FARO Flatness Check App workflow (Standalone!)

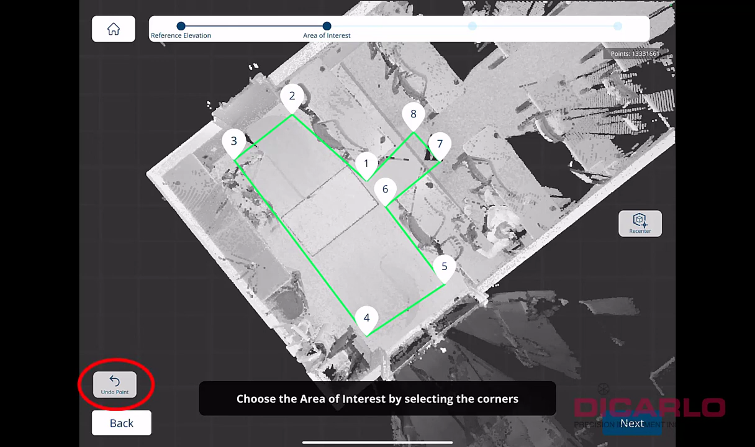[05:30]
light left button over here undo and just make another selection so i mean it's fairly simple hit next we'll do the make the tolerance a little tighter
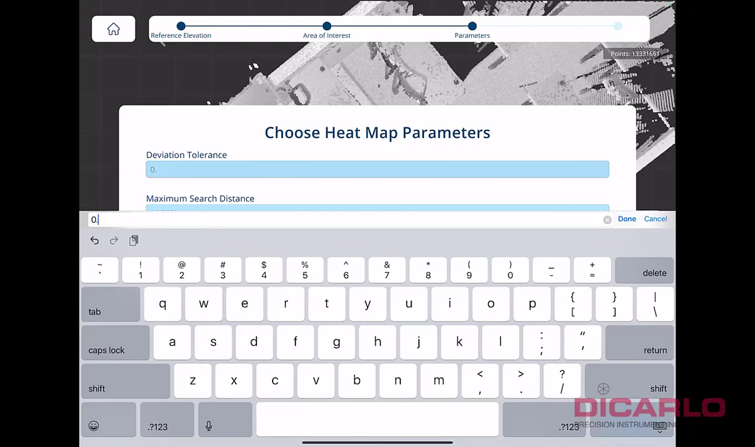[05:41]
one tenth of an inch here maximum search distance we'll leave it be um instead of a pass fail i'll do a green red um
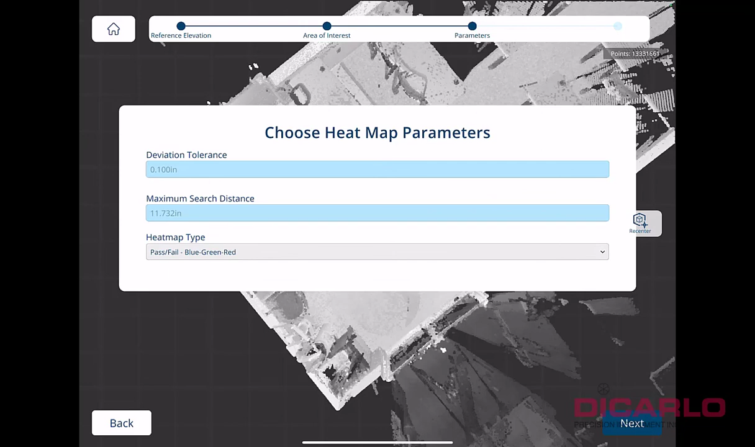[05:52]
blue green red rainbow there we go all right rainbow let's just hit next
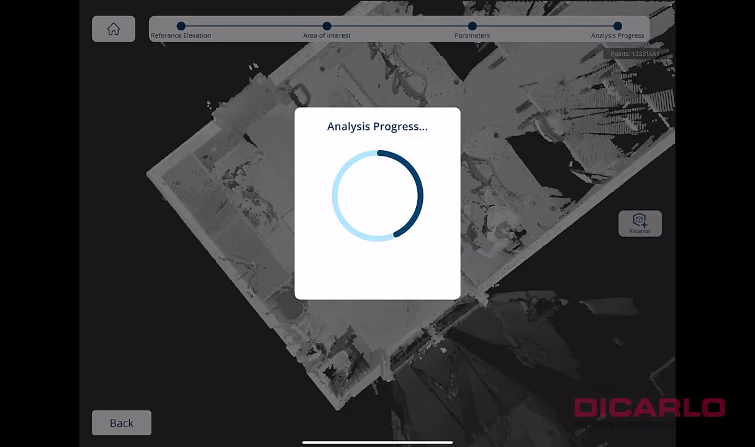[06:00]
and what it does is it generates this this outline for you high points low points of course and this is within itself pretty interesting but the really cool thing is
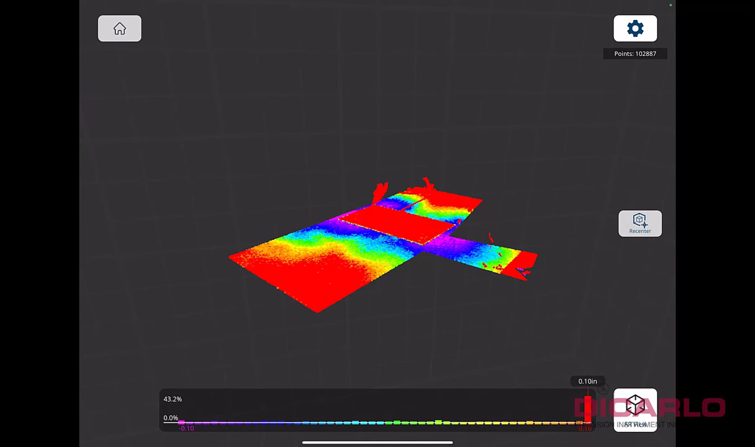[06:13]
at the bottom over here you have the ar view so what i'll do is the ar view
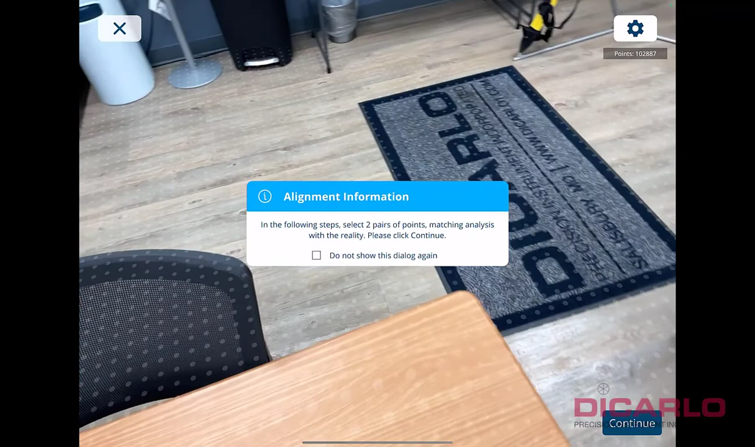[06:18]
it's asking for an alignment and typically with a two-point alignment what i'll
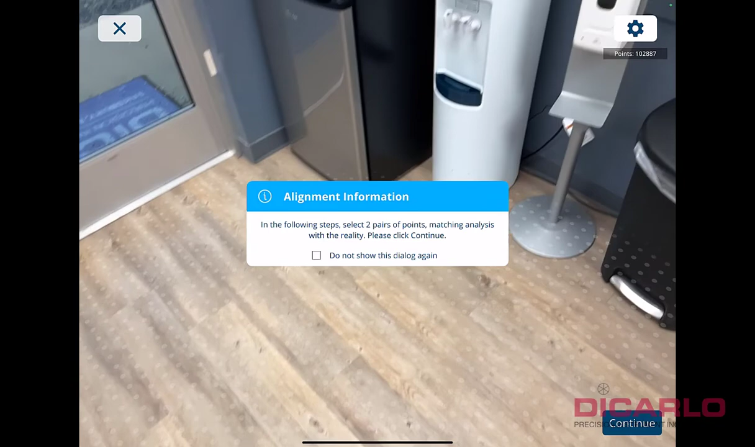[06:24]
do is uh we'll hit the continue at the bottom here we'll get to the same point
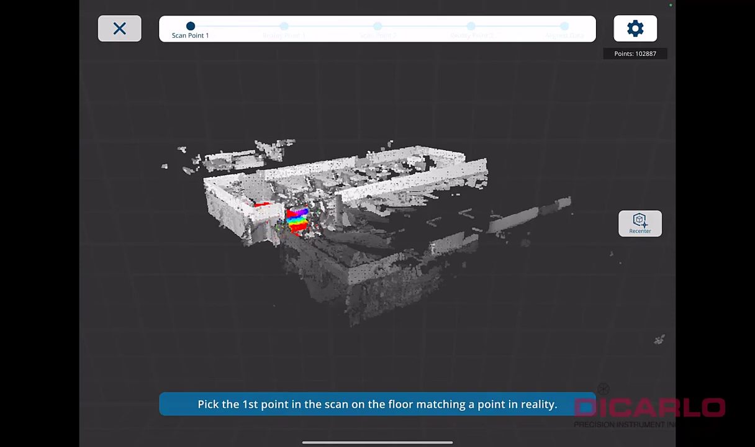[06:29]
where i was already standing there's a little bit of a fridge in the back of the room here
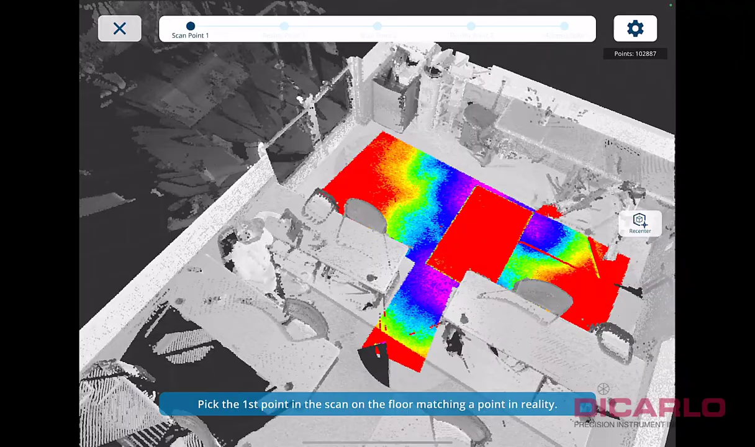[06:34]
so what i'll do is i'll pick the corner of it maybe
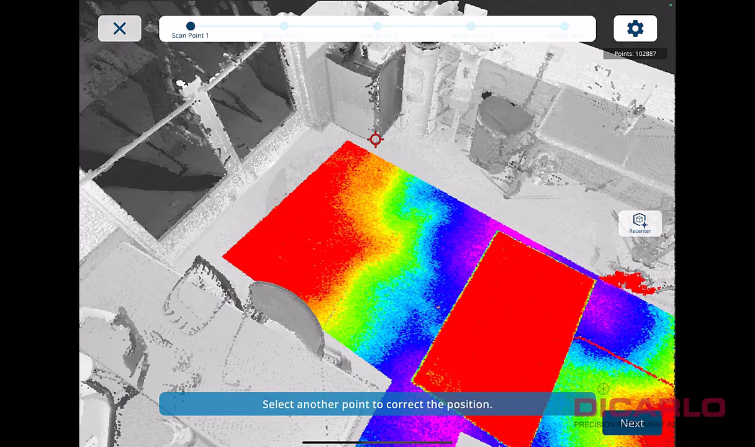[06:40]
there next and we'll pick the same corner here
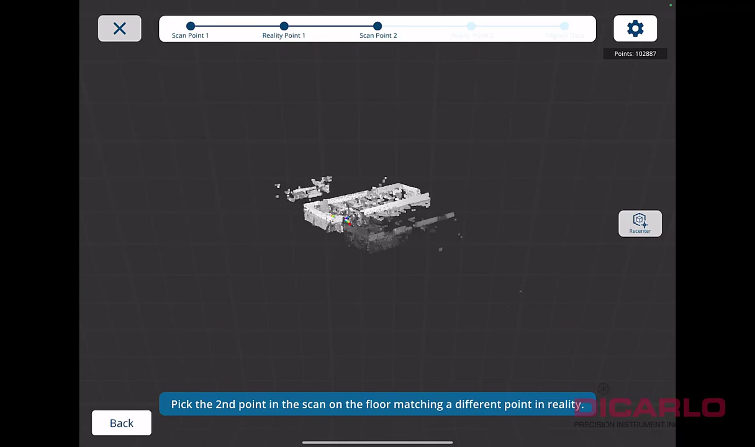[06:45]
next and then we'll turn around and maybe pick something in the other opposite direction here
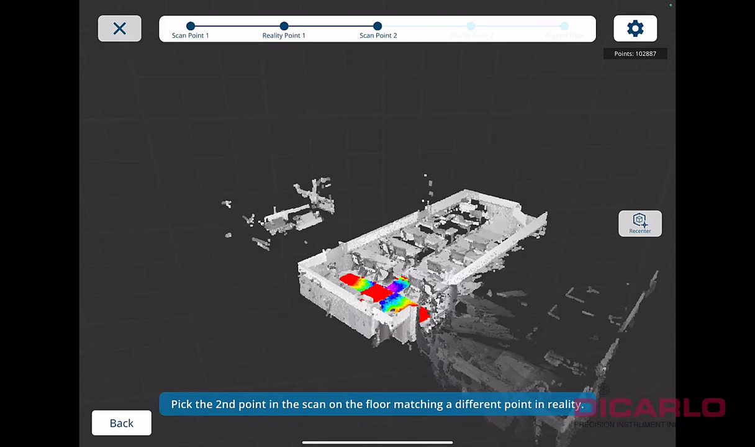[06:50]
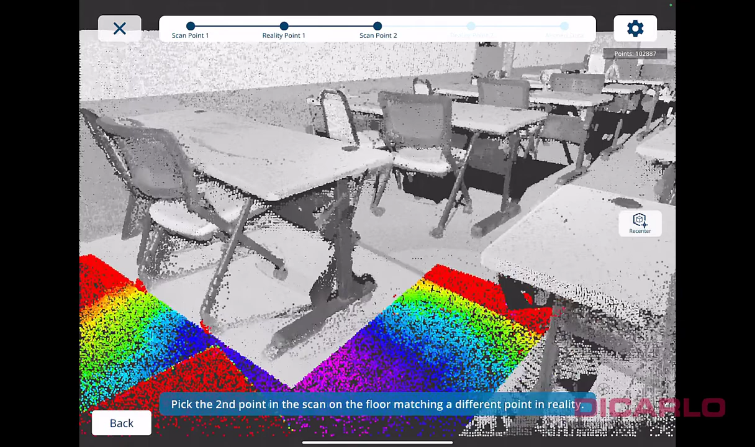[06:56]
maybe a table leg here we'll go in this direction next
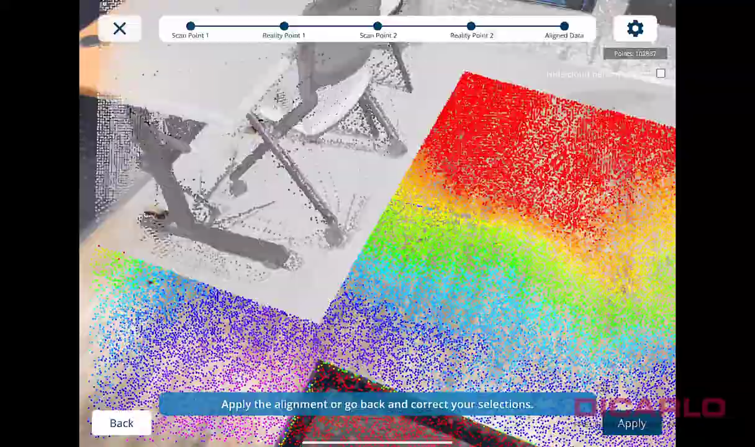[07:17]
high and low points in this little uh what is it walkway in
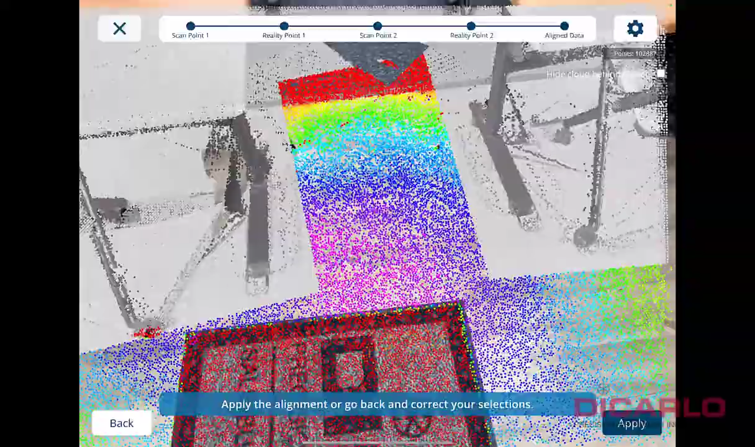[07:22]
between the actual tables and you can see that this is relatively
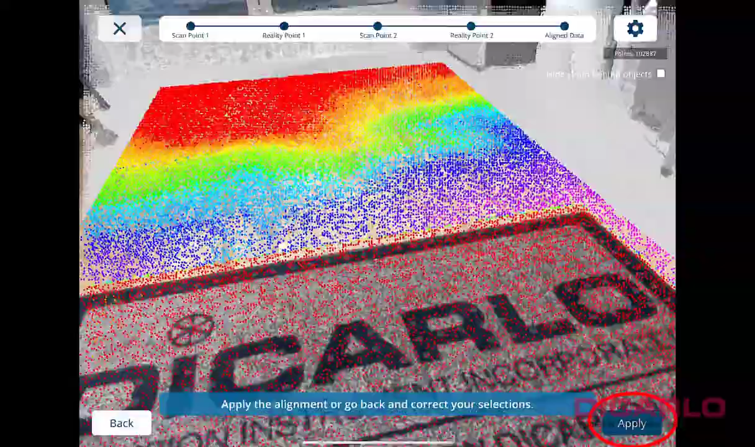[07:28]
cool to actually view once you apply it just like i did at the bottom you can actually
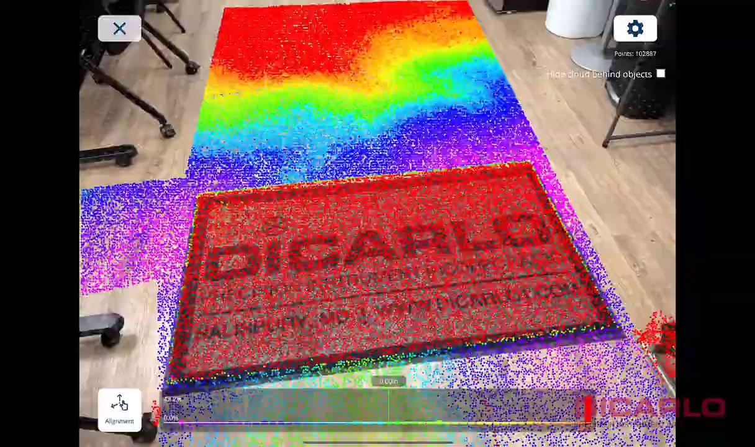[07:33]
pick and you will see that these points and you can't tell when my finger is
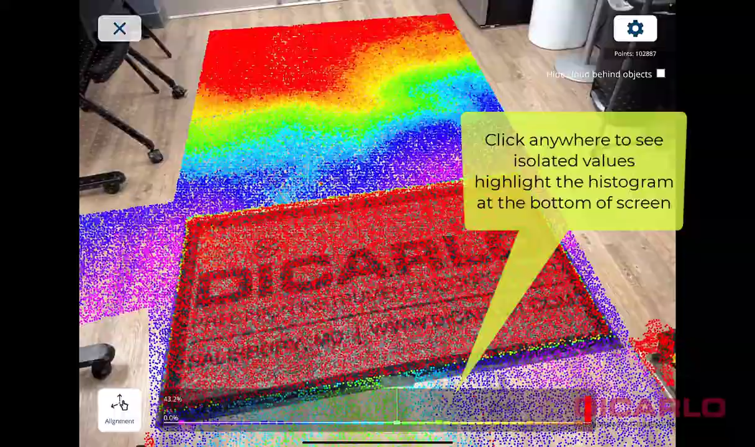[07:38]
pressing but anywhere in the map you can see that it'll show you that you're below grade above grade below grade
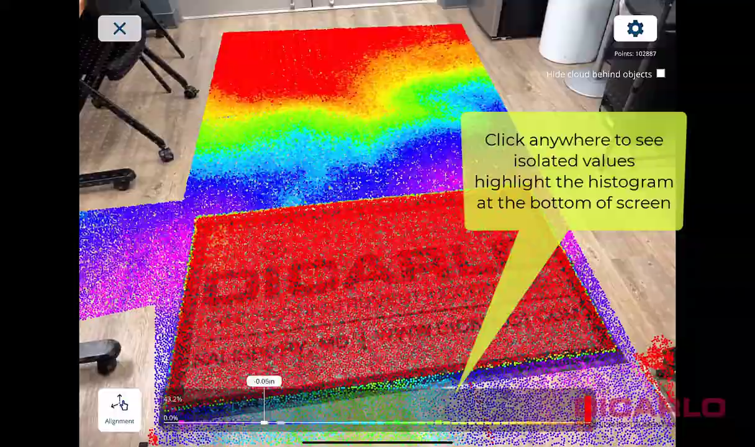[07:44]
perfectly high or low and just getting an idea of uh what it kind of looks like
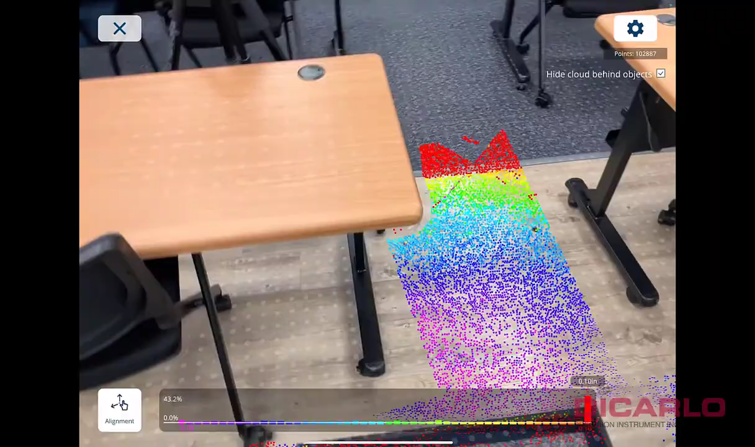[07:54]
in the real world here so um not a bad quick
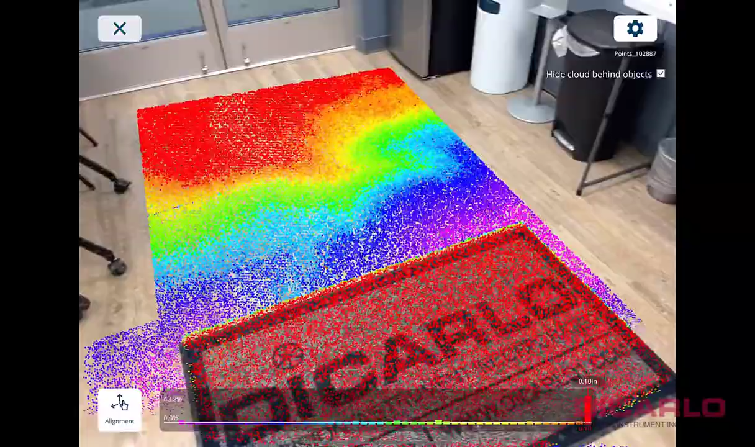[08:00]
way of analyzing uh something for its flatness and